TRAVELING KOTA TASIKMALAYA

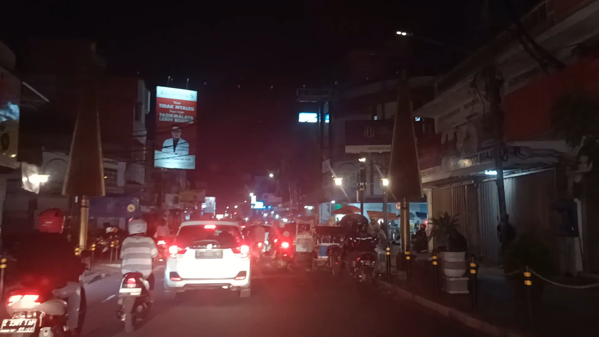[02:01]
Nah ini tuh pusat pembelanjaan di kota Tasik. Sudah sepi sekarang. Jalan malam-malam. Ceritanya menghilangkan stres
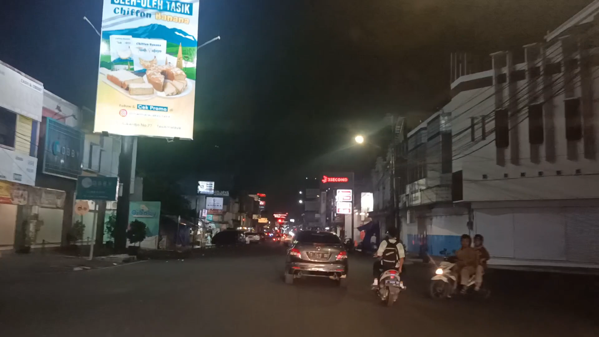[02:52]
Aduh, masih jalan sebentar hajat kayak jajan Al Mustafa. Nah yang tadi itu Monumen Asmaul Husna. Nah kita juga kalau pulang kan pasti ketemu dengan Monumen Asmaul Husna tuh guys. Aduh. Kalau tadi dari aja sana tuh, tuh ini Monumen Asmaul Husnanya.
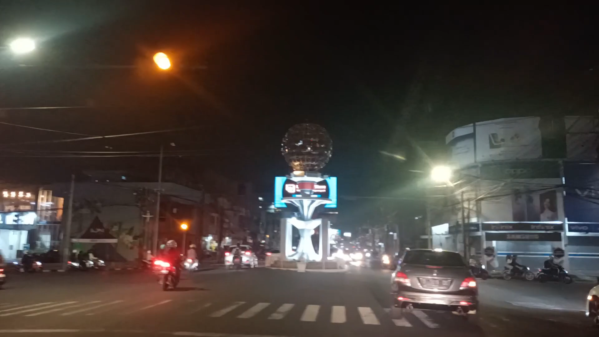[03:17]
Nah ini,
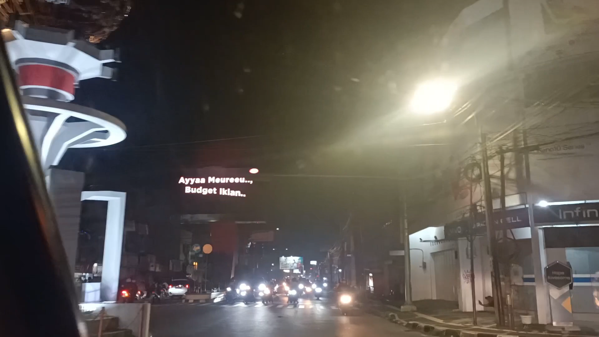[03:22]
nah tadi di sana tuh, sekarang belok kanan. Jalan Negara Wangi ini tuh ya. Ini pusat penjualan HP di sini.
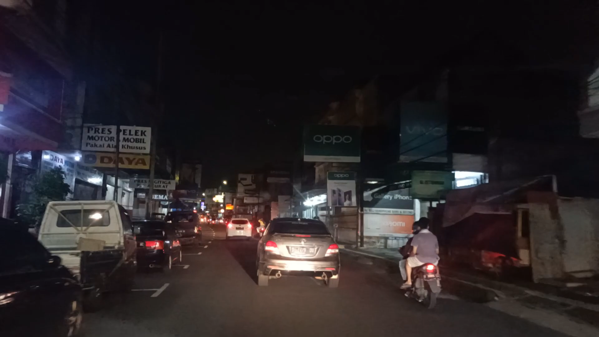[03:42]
Kalau siang, sekarang sudah malam nggak ada. Jadi asiklah jalan-jalan di kota Tasik, khususnya di malam Ahad, di malam Minggu. Pokoknya mah ini seputaran yang jualan handphone. Terima kasih yang sudah menonton dan mengikuti jalan-jalan di kota Tasikmalaya ini.
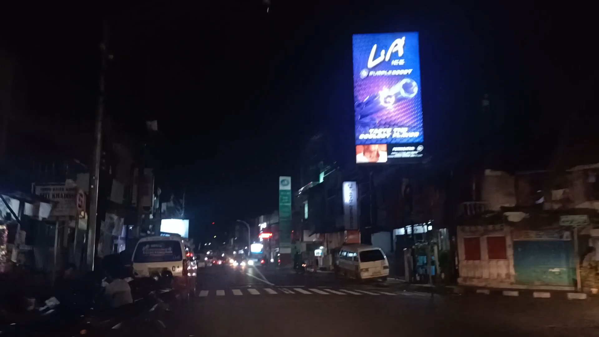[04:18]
Dan kita sudah mau pulang, sudah malam.